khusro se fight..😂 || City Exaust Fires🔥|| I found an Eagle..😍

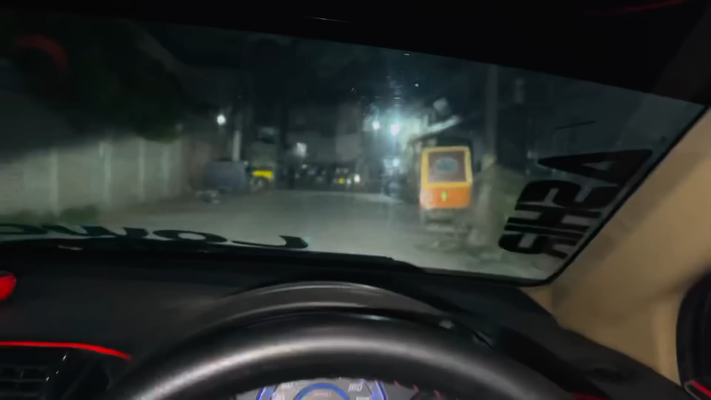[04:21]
लाइट चेक करें फ्रंट वाली हुए हुए हुए क्या लाइटें बज रही हैं नीचे ही कर लेते हैं यार क्या आवाम को तंग करेंगे